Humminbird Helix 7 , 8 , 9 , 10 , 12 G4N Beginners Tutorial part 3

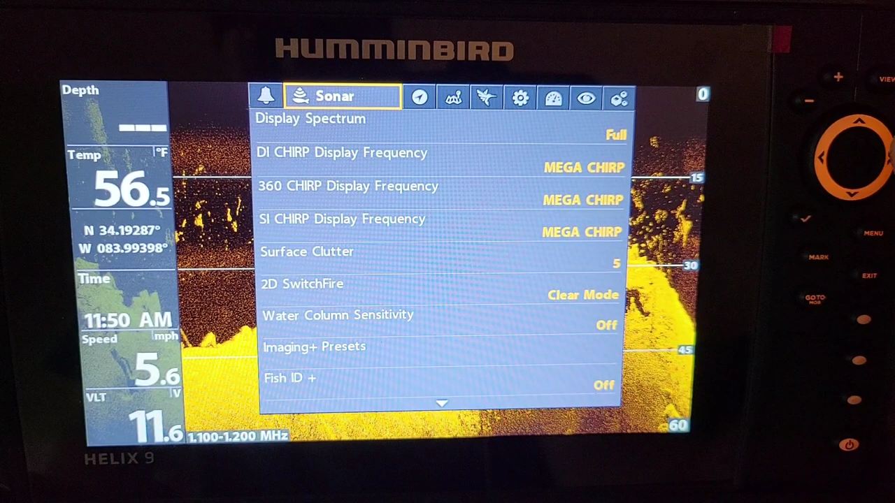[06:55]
On screen: water 56.5°F, speed 5.6 mph
Um, not a whole lot has changed in the actual sonar menu,
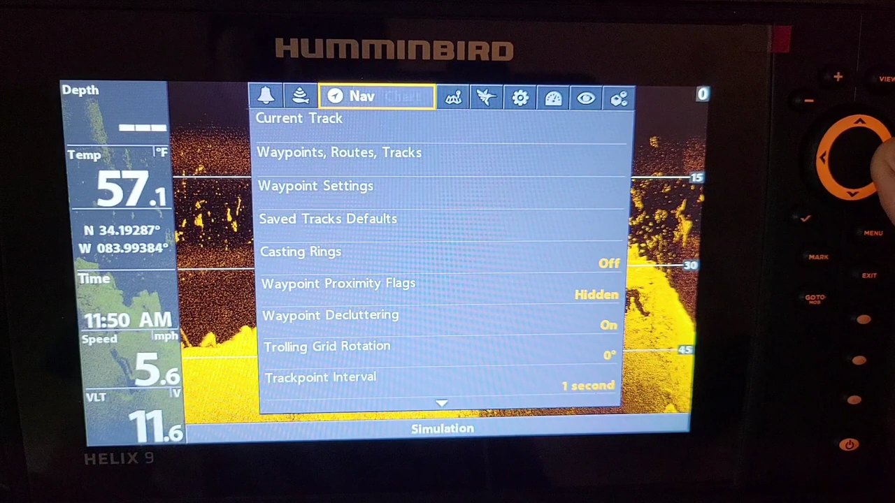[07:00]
On screen: speed 5.6 mph
but we're going to go over here to the actual, um, HB chart. I use a lot of stuff that's added in the custom mode here and one is overlay options. So when you're using auto chart live over your lake master card or just the base maps, you could actually have overlay options. So you could have your auto chart live information overlay in whatever transparency you want, um, over your lake master maps, which I use all the time.
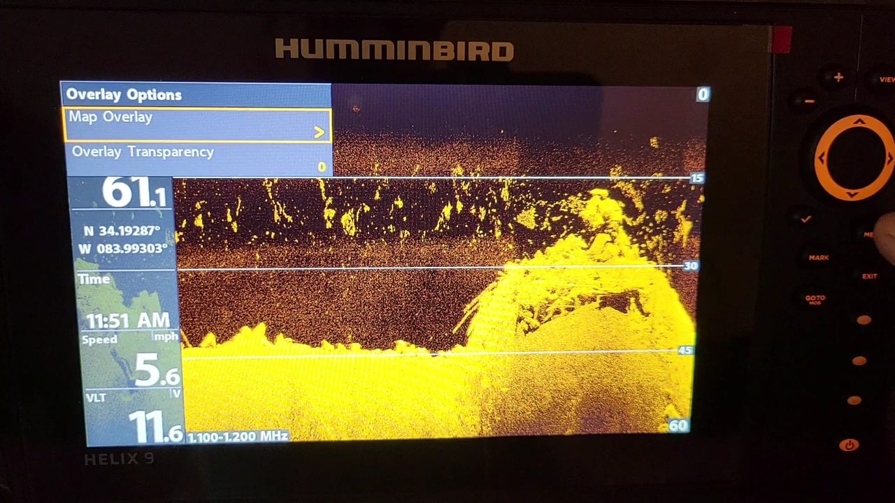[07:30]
On screen: speed 5.6 mph
That's one huge, huge, uh, added feature of that custom mode and, uh, contour lines. You can turn your contour lines off.
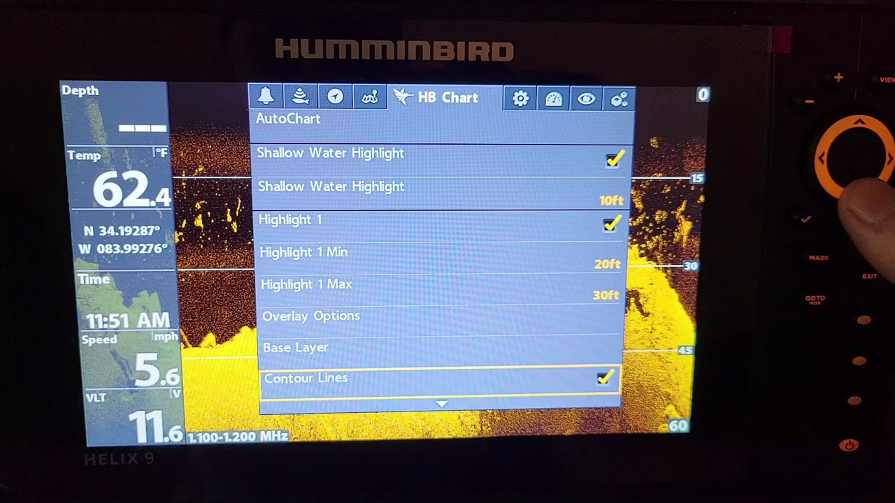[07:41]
On screen: speed 5.6 mph
If you don't like all the different lines, you can just go based on color, um, and makes the maps a little bit nicer depth colors. This comes stock on four depth colors.
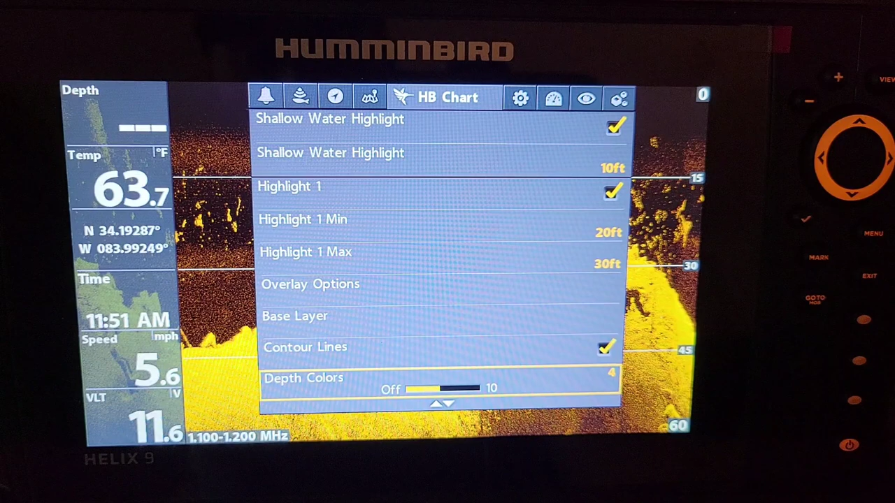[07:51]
On screen: speed 5.6 mph
I like a lot of depth colors. I always have this all the way up on 10. That's one more feature that we get there. And then the last but not least is water level offset. And that's a huge thing on reservoirs. Any lake that increases and decreases in water level, uh, throughout the year, you can change this right here. So if you go to the lake and your map from last year, you auto charted or your lake master maps off and it's five feet high, you could actually change this offset, do it up five feet.
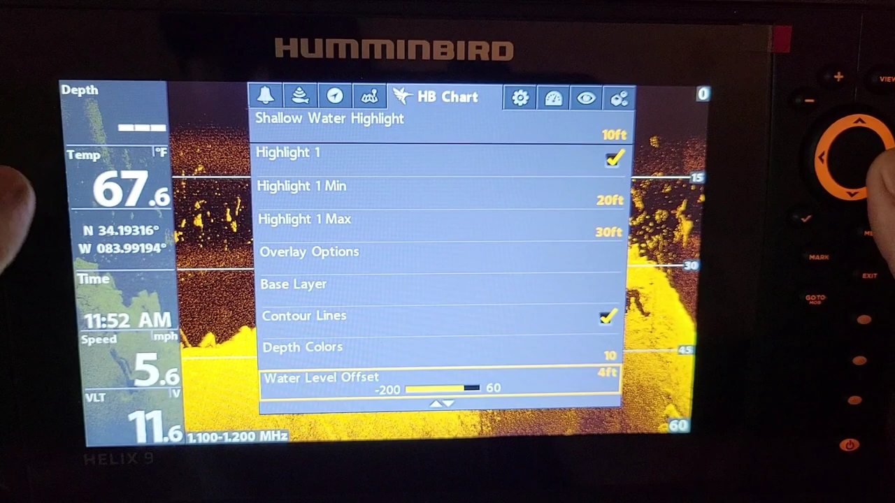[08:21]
On screen: water 67.6°F, speed 5.6 mph
And it'll change all the depth across the board on your map. One cool feature right there. Um, yeah, again, not too much stuff in here, but the navigation menu does have a couple, uh, things. Is you have casting rings. Now, if you like to see what kind of structure you're casting on, uh, when you're on the, uh, full screen,
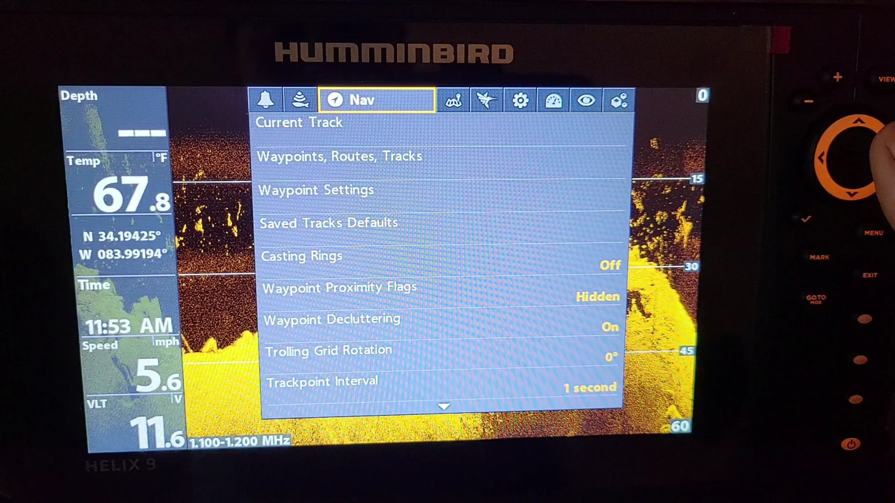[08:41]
On screen: water 67.8°F, speed 5.6 mph
navigate, you know, navigation screen, you can actually have casting rings. So it shows if you're making 50 foot cast, it shows you a ring on 50 foot on what depth you may be, uh, casting on.
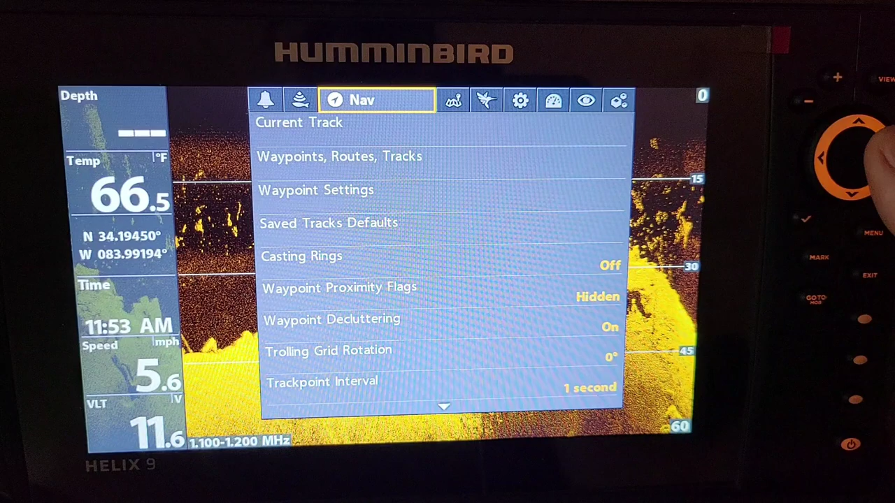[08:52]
On screen: speed 5.6 mph
If you like something like that. So that's pretty much, you know, there's a lot of options here.
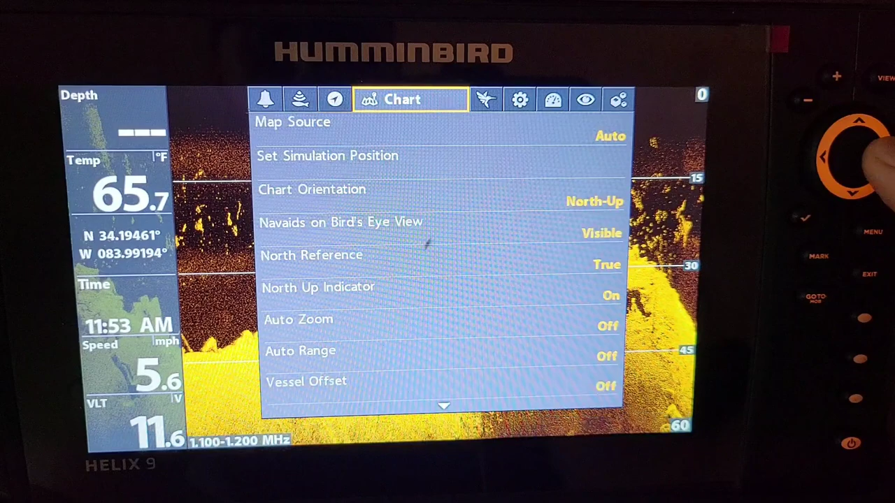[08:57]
On screen: water 65.7°F, speed 5.6 mph
I'm not going to go over all of them because I don't use them all the time, but, uh, it just adds a couple more things. It's putting on that custom mode, but the main feature is, is that SI and DN enhance. So you can get the sharpness and that just makes the display, uh, just that much better. So we're going to go ahead here guys and get on into the, the, the SI spectrum, uh, frequency spectrum.
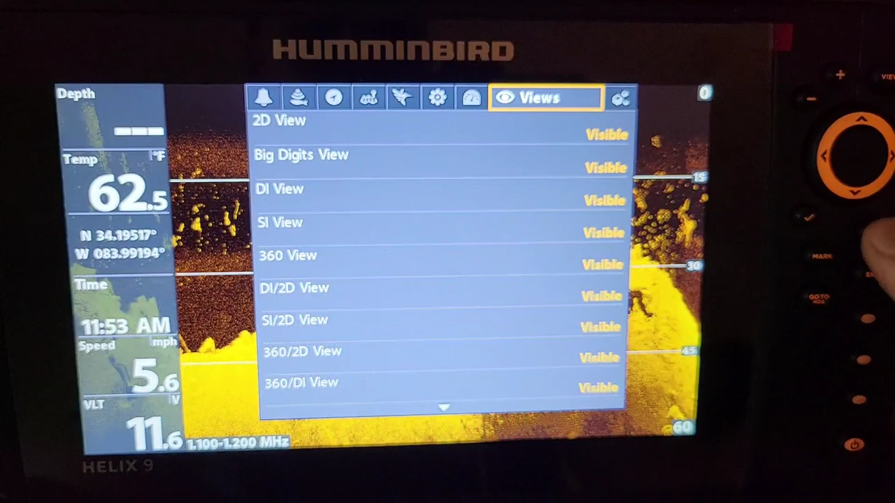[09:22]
On screen: speed 5.6 mph
So let's do that right now. All right, guys, once we're in the actual main menu,
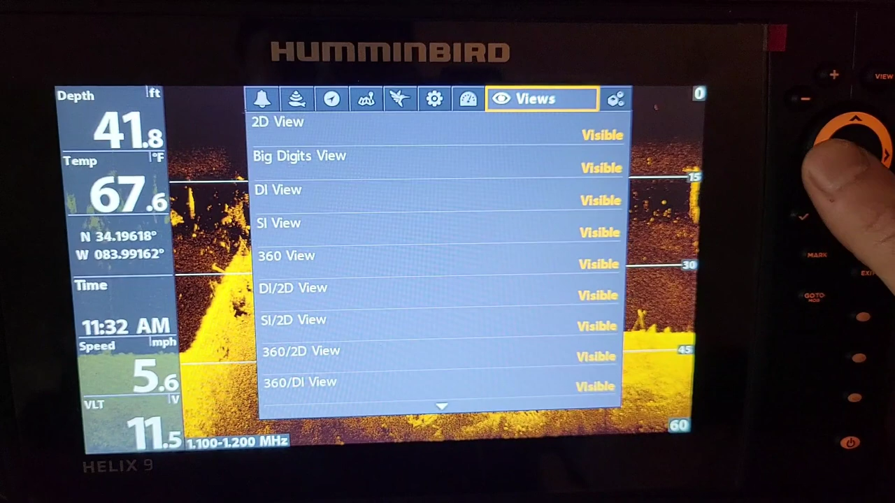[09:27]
On screen: depth 41.8 ft, water 67.6°F
the chirp configuration is in the setup item and we're going to scroll all the way down to chirp configuration.
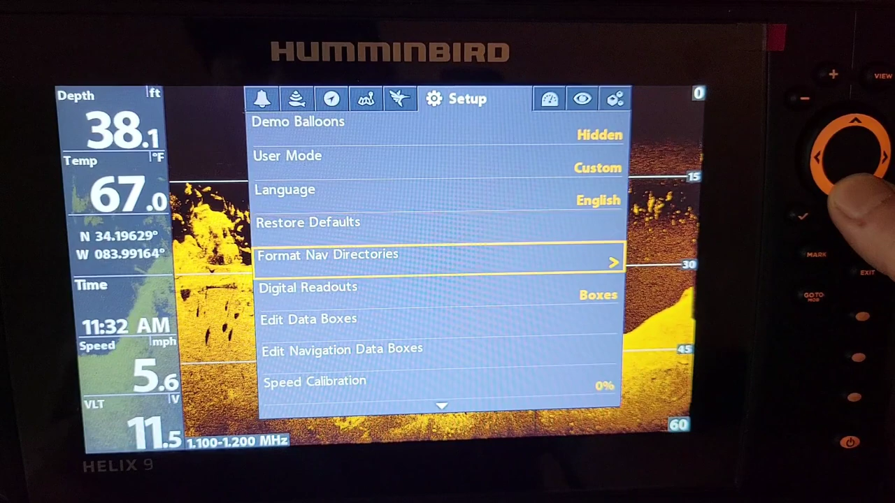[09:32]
On screen: depth 38.1 ft, water 67.0°F, speed 5.6 mph
We're going to arrow over to the right. This is going to have all our chirp configurations for 2d down imaging, 360 side imaging. And I'm not going to go over 2d or down imaging, cause it's going to be the same concept as, except 2d, um, already has all those options.
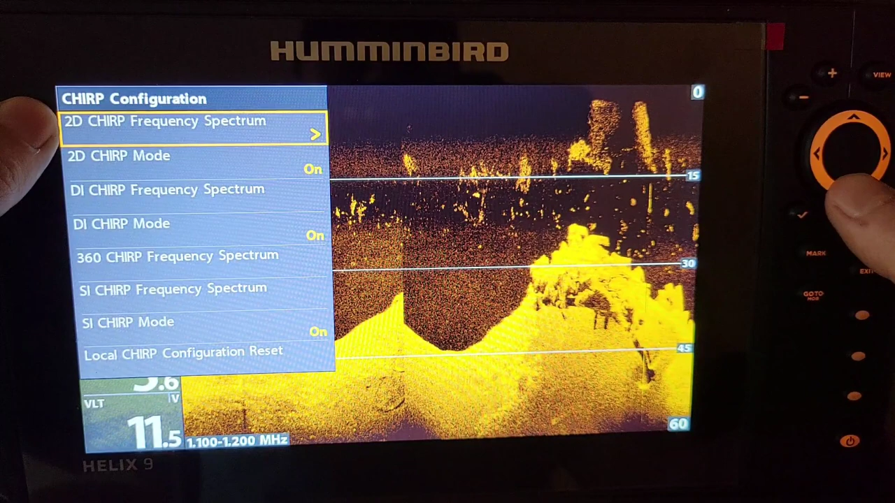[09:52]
When you hit that check mark, when you're in 2d, if you watch my earlier videos with the full spectrum, the narrow and the wide cones.
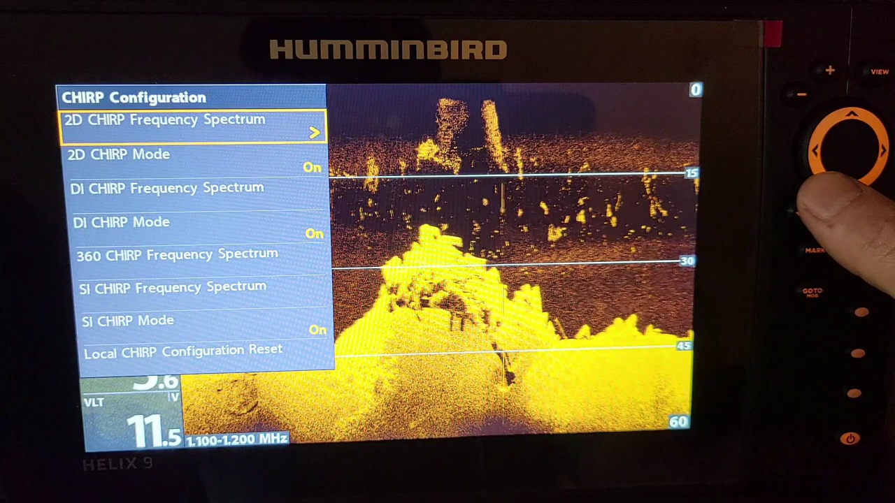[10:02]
Um, so that's, I mean, that's really not much you can change on there, but the side imaging, I change all the time, especially using mega when I'm in, uh, a muddy bottom situation where I still want to use mega, but it's not showing up good regularly, regularly shooting from 1050 to 1175 on the older units. They shot at one frequency, one megahertz frequency and which I believe was 1250 and now they shoot at a range.